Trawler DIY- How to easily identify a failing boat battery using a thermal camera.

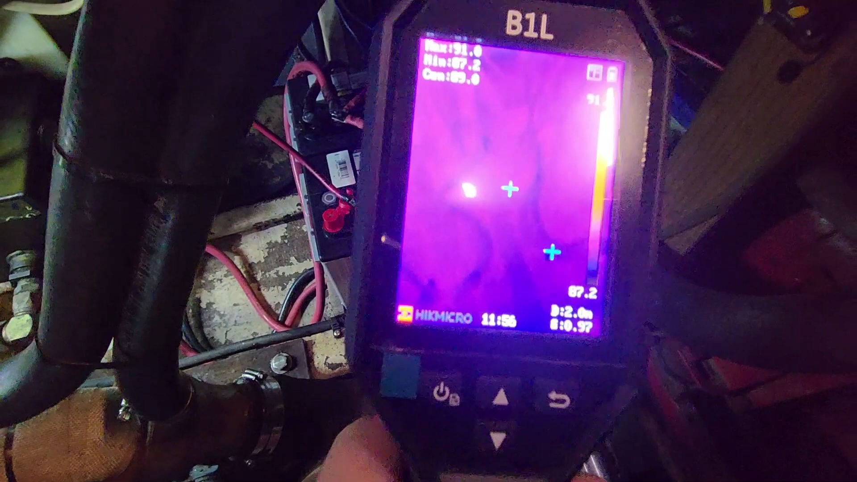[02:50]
camera here let me see if I can there we go all right so if you see in the upper left hand corner we
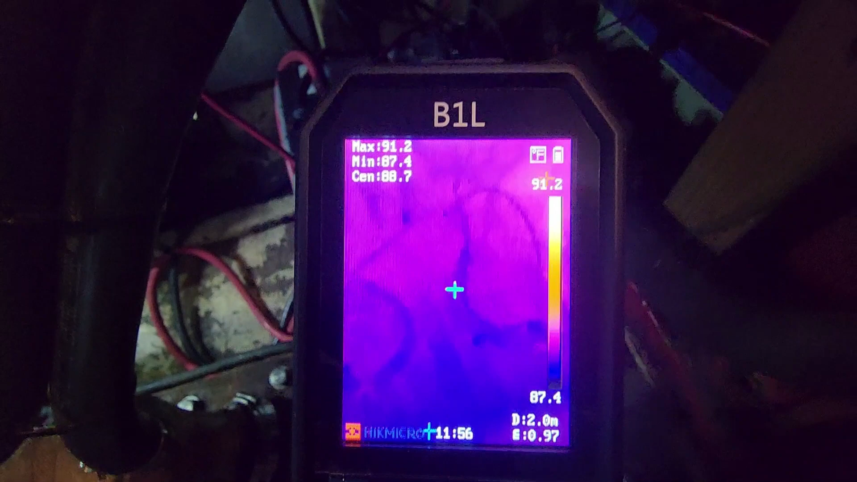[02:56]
get a max in view of 91.2 minimum of 87.6
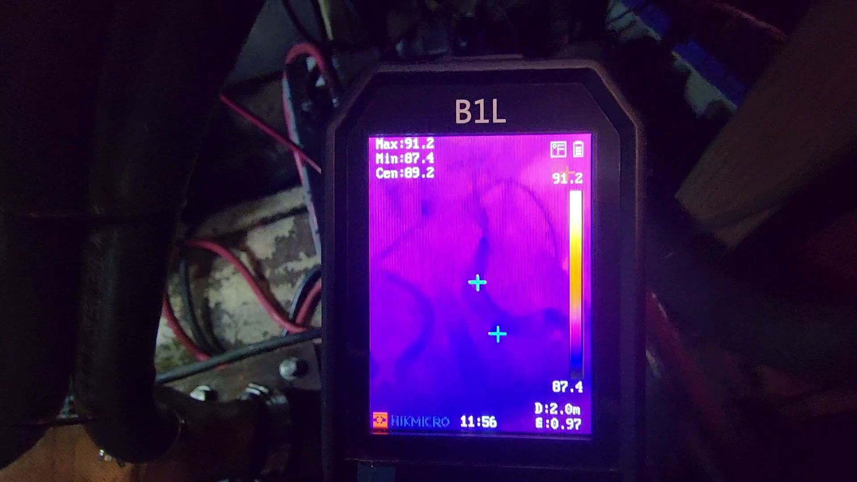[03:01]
um so it's about a three or four degree swing of everything that's in
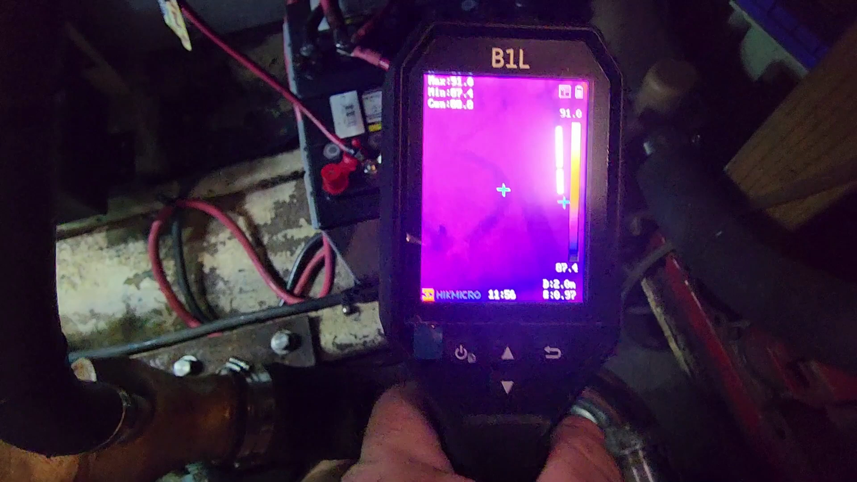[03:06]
view here which means everything in that view is pretty uniform
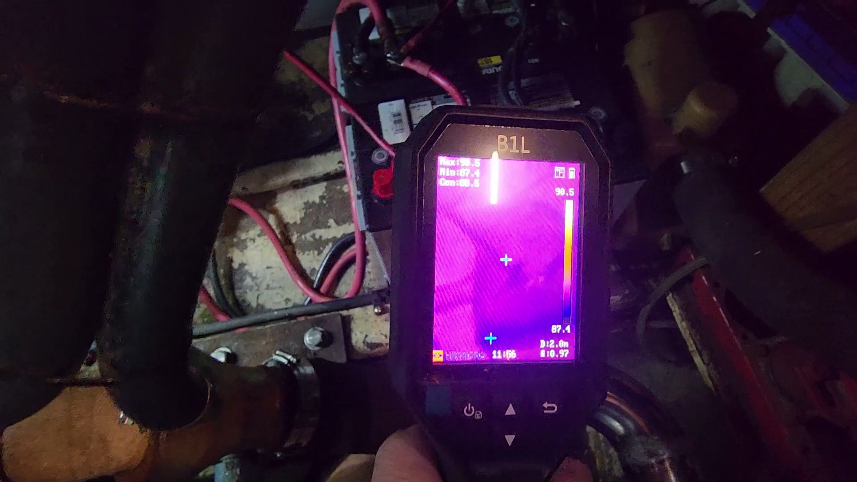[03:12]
it's uh it's not bad so uh ambient
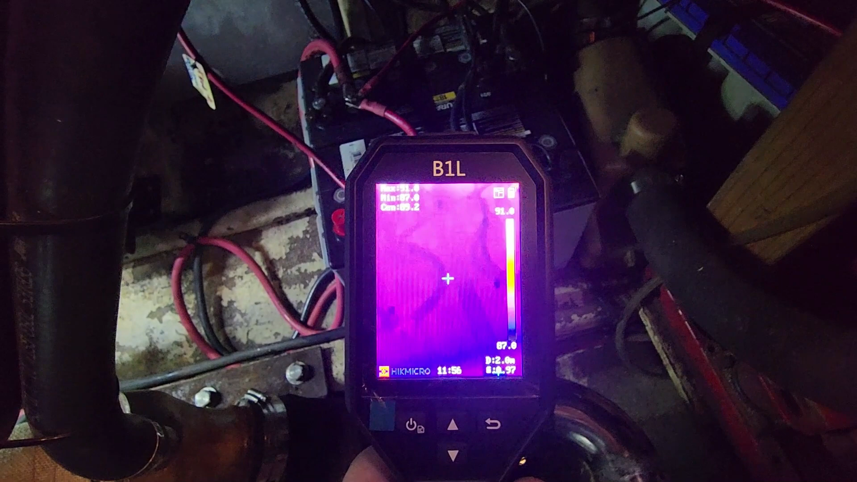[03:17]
down here you know it's in the water the water's a little cooler so under you know below
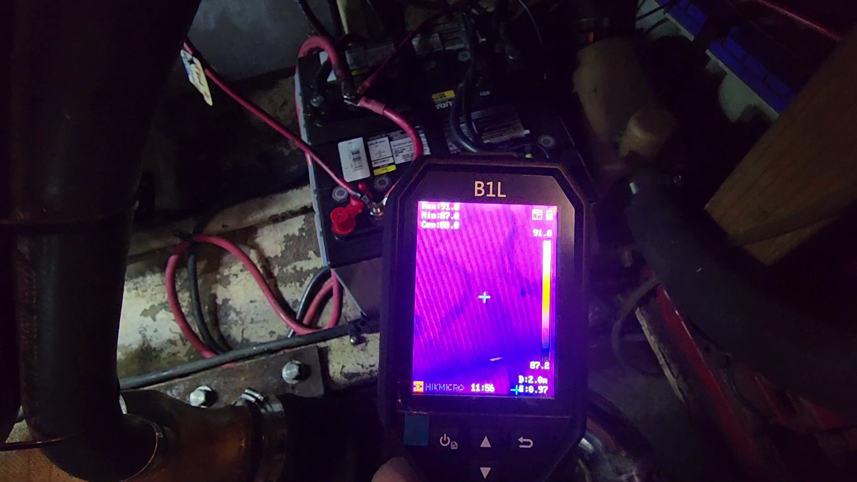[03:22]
the floorboards the uh average temperature is probably about 90 everything is heat soaked so
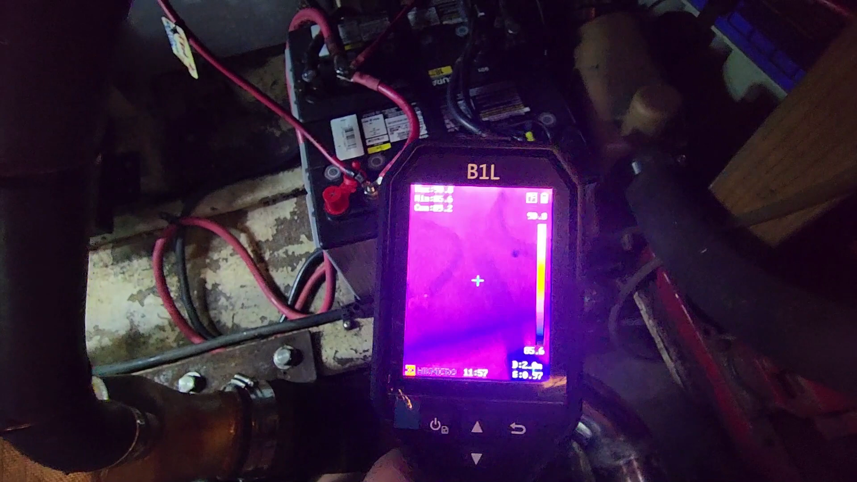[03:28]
that's what you'd expect the batteries to be maybe it's slightly warmer depending on their use um
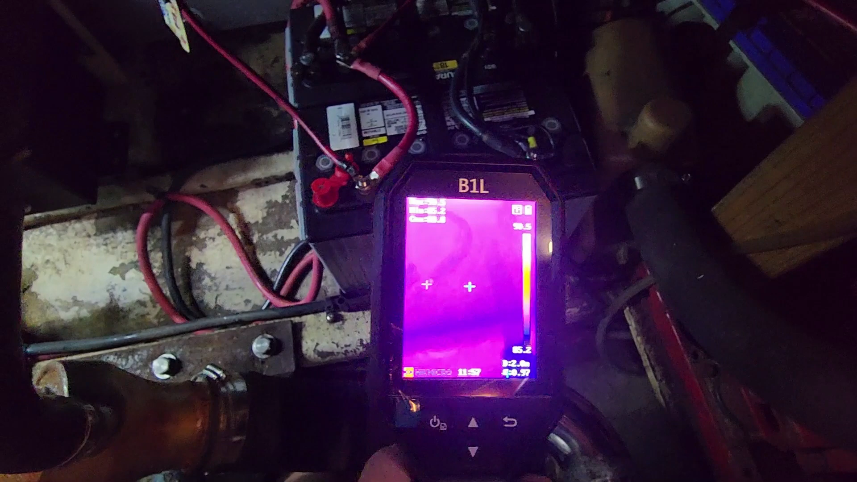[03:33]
so that this is the start bank you would expect the house bank to be slightly warmer if they're used in
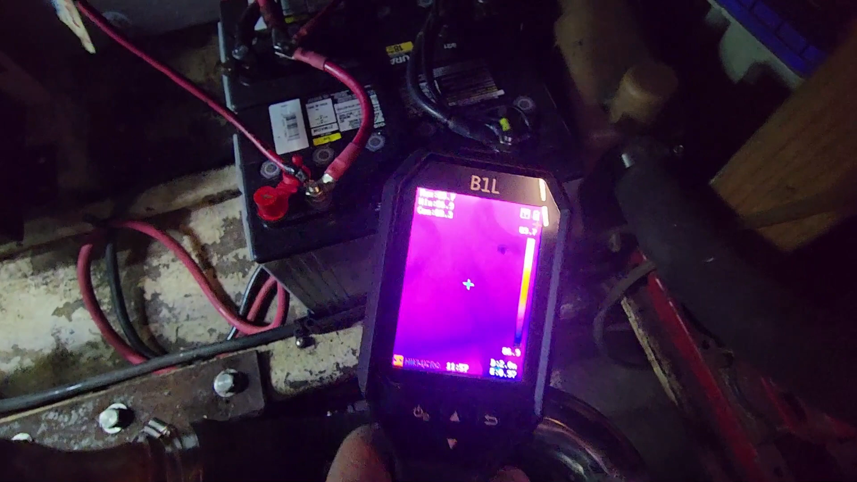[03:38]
use but not much so let's take a look at the house bank so you can see both batteries there you can see the first batteries right there second battery is behind it and you can see that this first battery
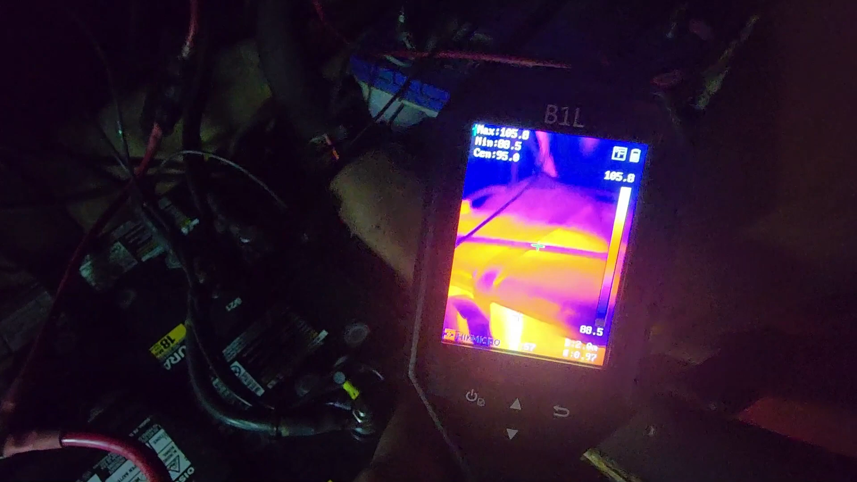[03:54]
is very very hot it's not
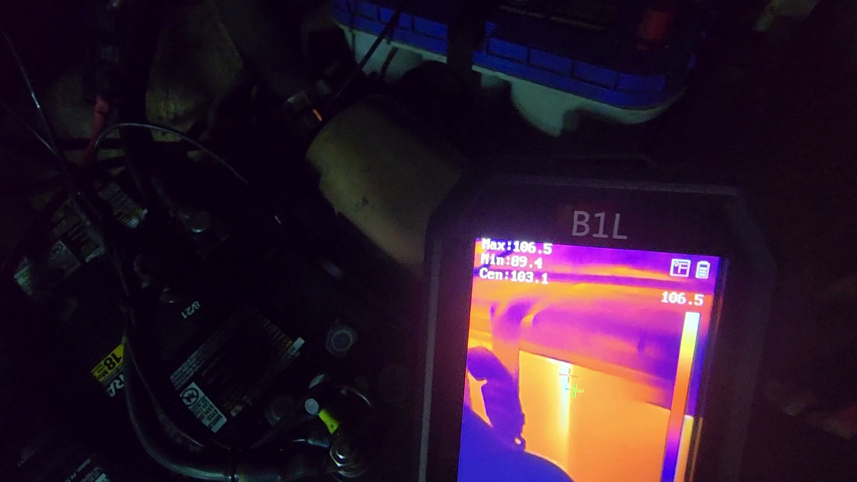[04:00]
super duper hot it's not gonna pop or explode or anything but there
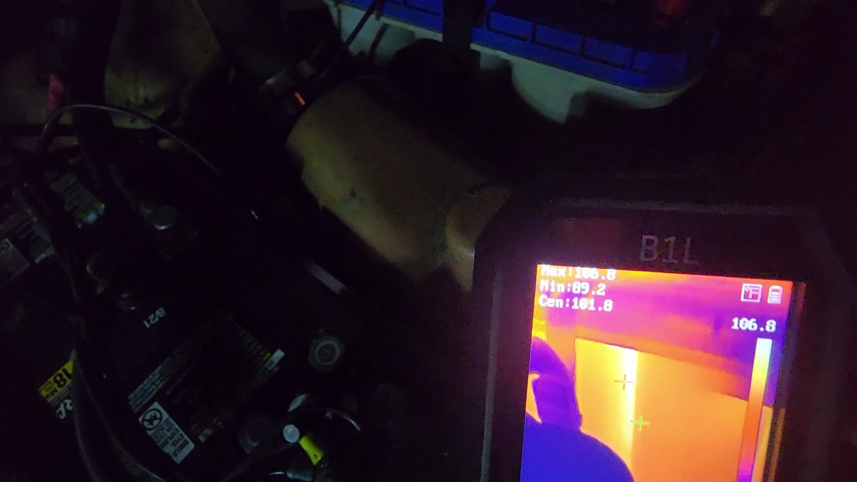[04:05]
really is no reason why that thing should be 106 107
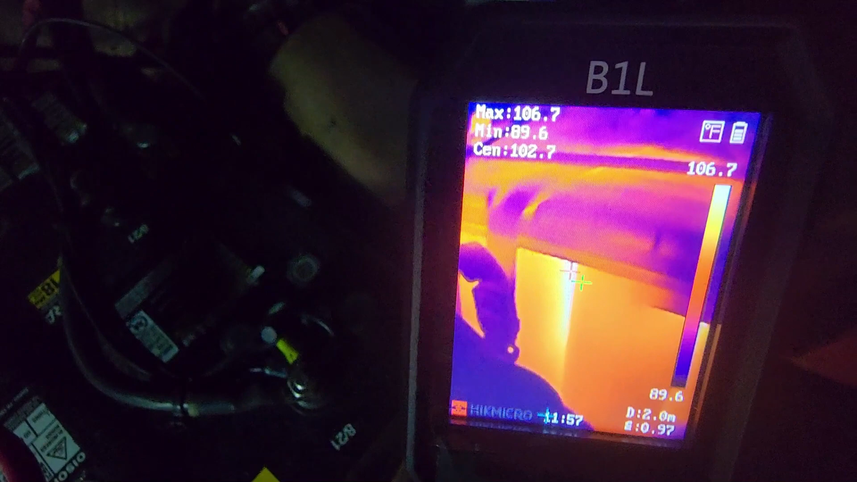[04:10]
and you can see it's in just certain areas
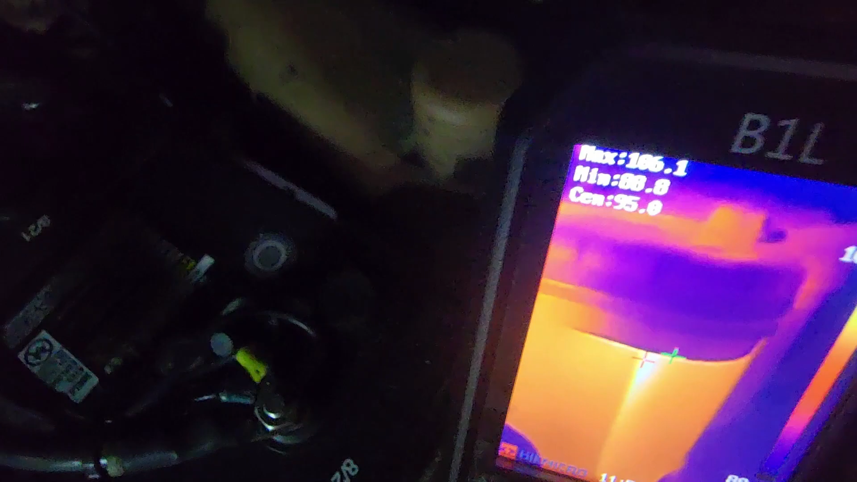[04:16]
where it's warm and there's an odd hot spot right there